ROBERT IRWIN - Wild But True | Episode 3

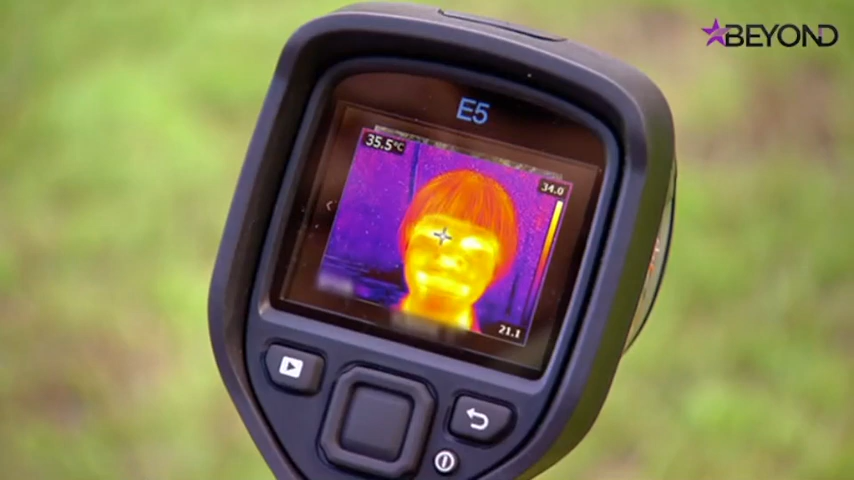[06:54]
On screen: spot 35.5°C
alright got it yeah let's see
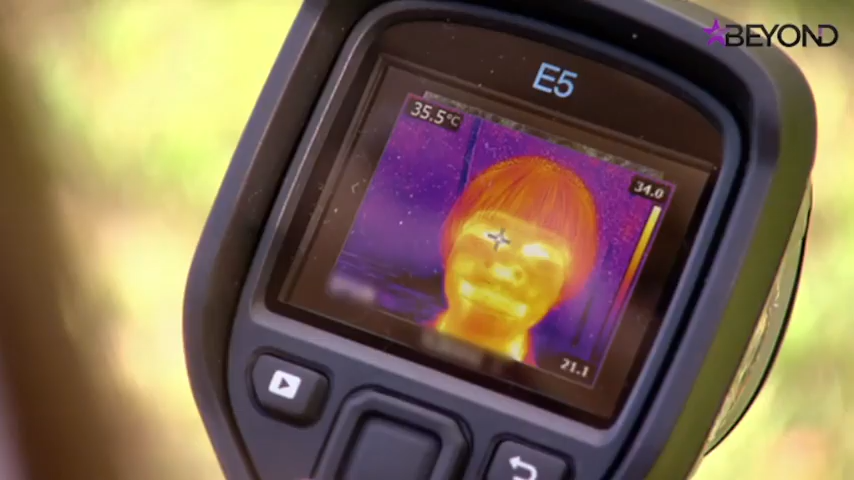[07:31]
On screen: spot 35.5°C
you've sort of cooled down there's a lot more yellow in the image but not by much no and I'm pretty
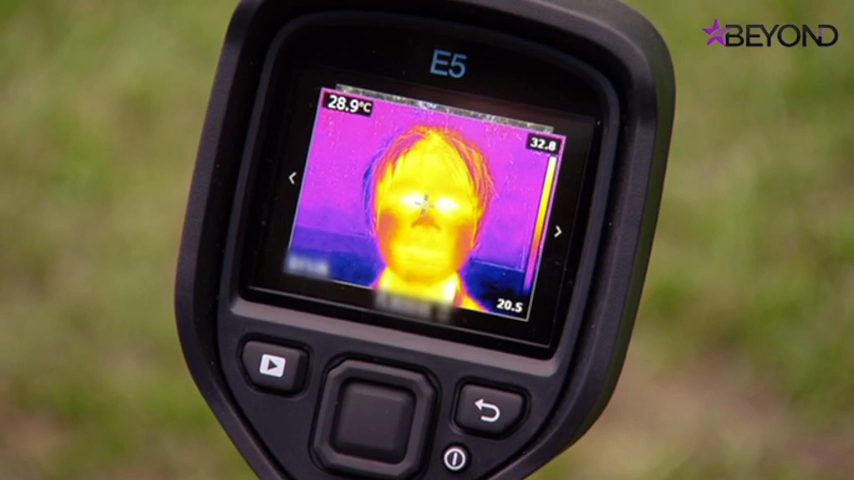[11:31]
On screen: spot 28.9°C
orange and yellow in there than there was before by
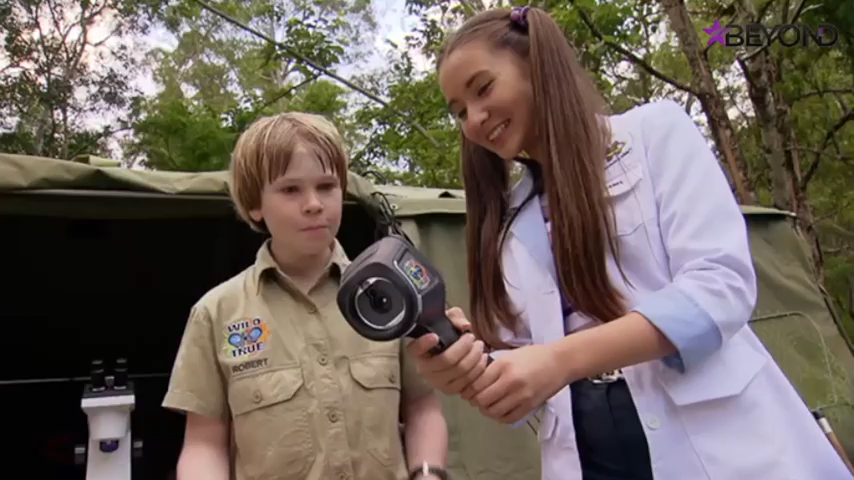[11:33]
cooling my hands it definitely dropped my temperature down
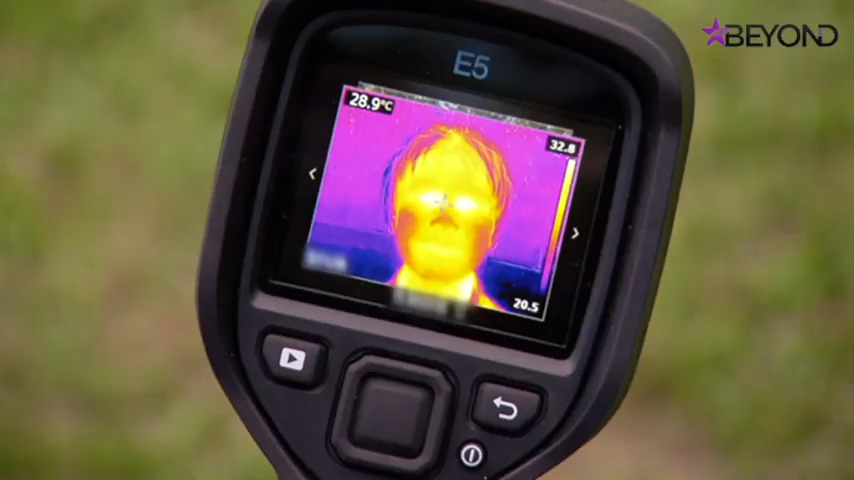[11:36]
On screen: spot 28.9°C
a lot more in that two minutes than putting my head in the water this really works high five